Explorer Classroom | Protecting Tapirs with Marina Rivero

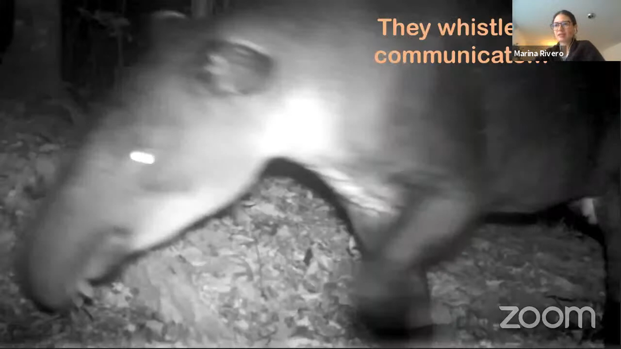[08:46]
Can you hear how it whistles?
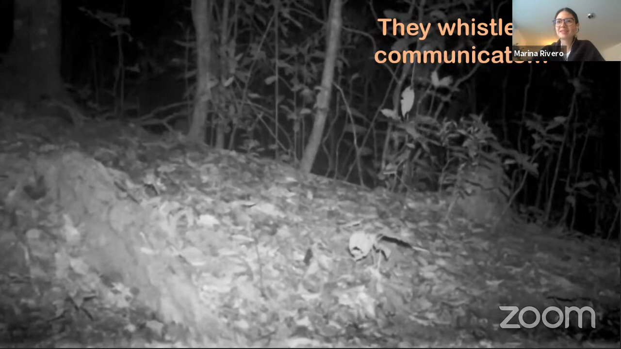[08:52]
Maybe this is trying to reach her mother or maybe the mother is calling his baby.